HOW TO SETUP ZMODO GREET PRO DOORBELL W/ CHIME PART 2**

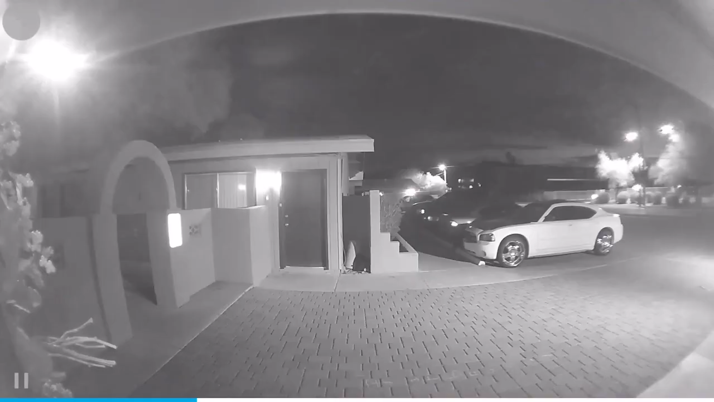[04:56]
a 24 hour overview of the camera from 12 to 12 as you can see in this video the actual view of